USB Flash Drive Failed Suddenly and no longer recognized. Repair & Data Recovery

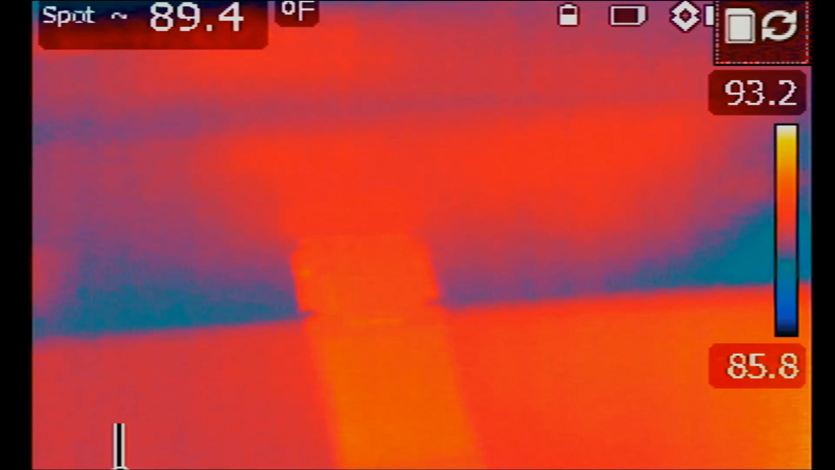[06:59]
On screen: spot 89.4°F
So I'm going to go ahead and turn the power bank on. One, two, three.
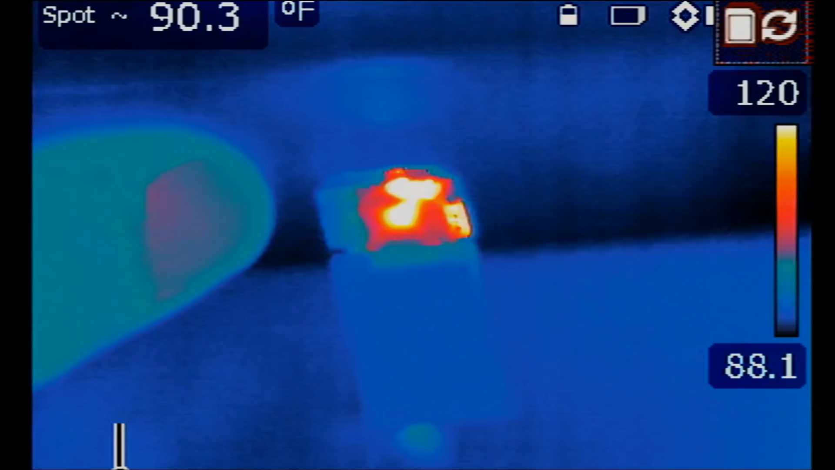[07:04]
On screen: spot 90.3°F
So what got hot first? Who came first, the chicken or the egg?
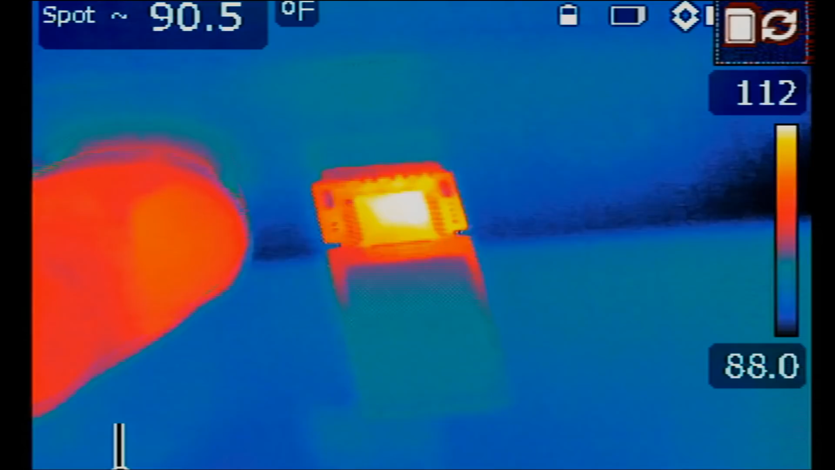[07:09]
On screen: spot 90.5°F
Let's wait until it cools down again. The power bank is off. But it got so hot, the heat is still showing on that chip. Let me increase the temperature boundaries a bit.
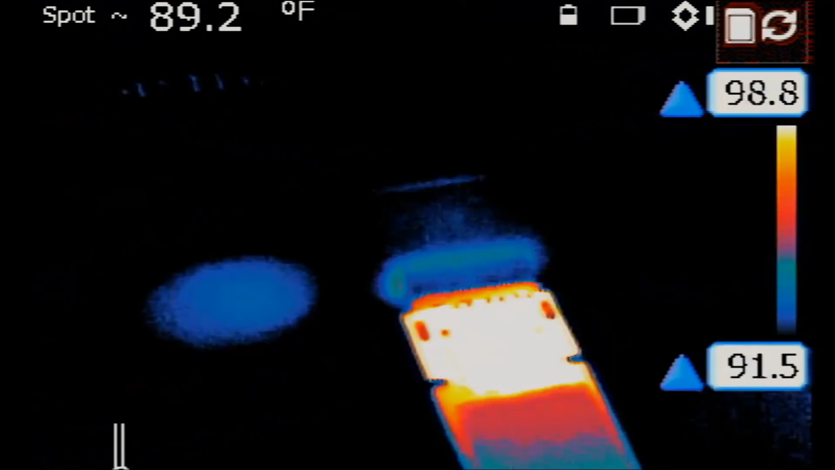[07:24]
On screen: spot 89.2°F
Okay. Let's turn it on. One, two, three.
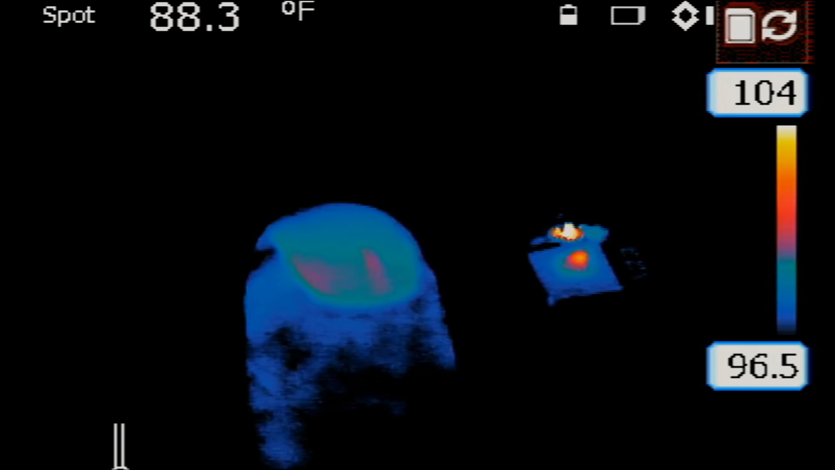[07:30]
On screen: spot 88.3°F
Yeah, you see?
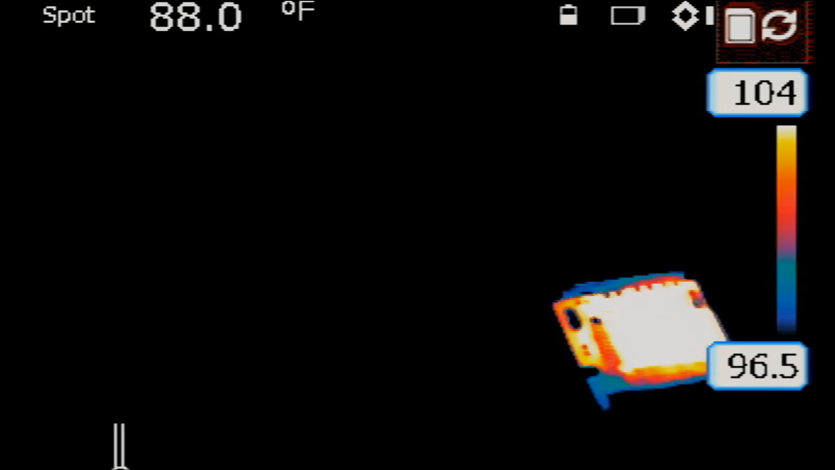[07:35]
On screen: spot 88.0°F
The top part is getting hot first and the top part is the capacitor.
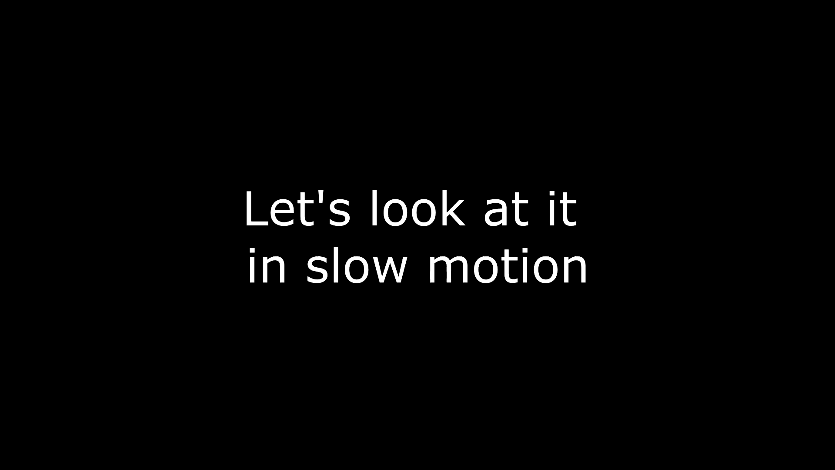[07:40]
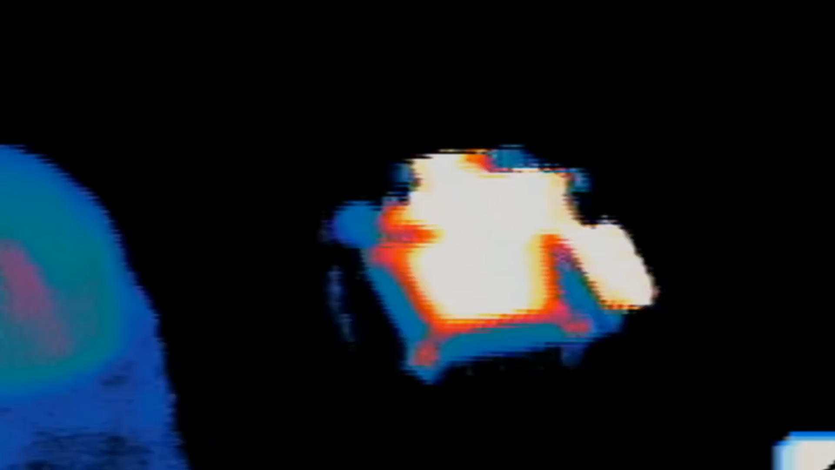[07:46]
Power it on one more time.
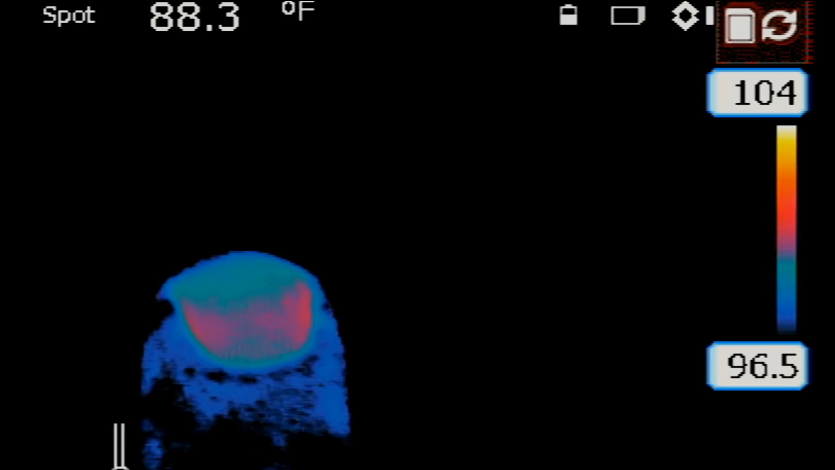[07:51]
On screen: spot 88.3°F
Yeah, definitely. The top capacitor is what's getting hot first.
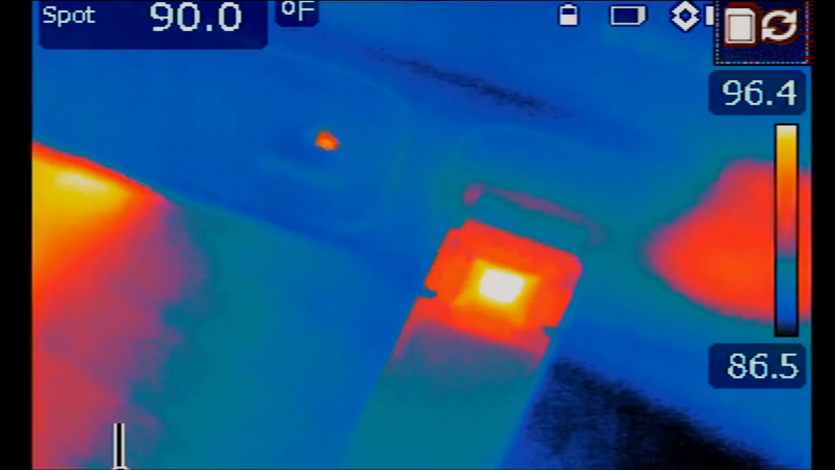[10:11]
On screen: spot 90.0°F
Power. And now the controller is powering on normally. And the cap that was on top is no longer showing any heat because we removed it.